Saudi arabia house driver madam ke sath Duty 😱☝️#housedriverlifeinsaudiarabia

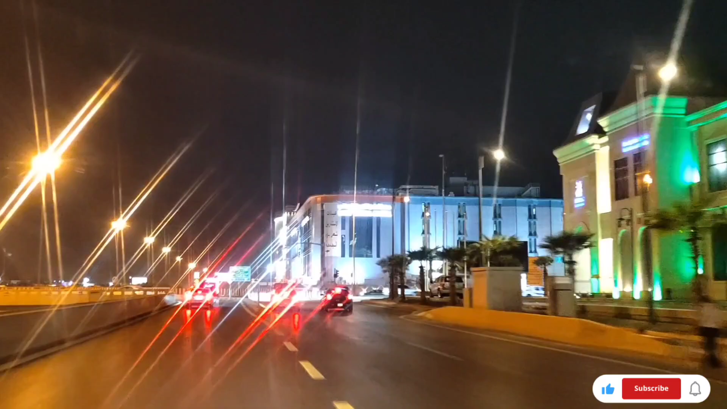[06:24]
पर जाना पड़ेगा अबुबकर शिदीक रूट यह आपोजीट जो नजर आ रहा है लाइट जो सी लग रहा है जो यह कि
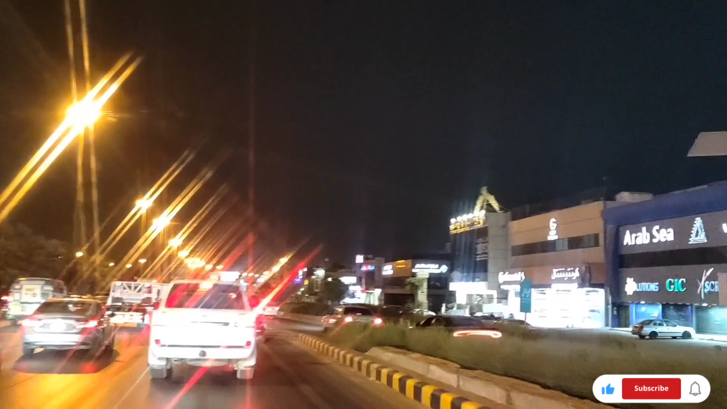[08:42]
भी ड्राफिक पूरा जाउम हो गया है यह थोड़ा प्लता हूं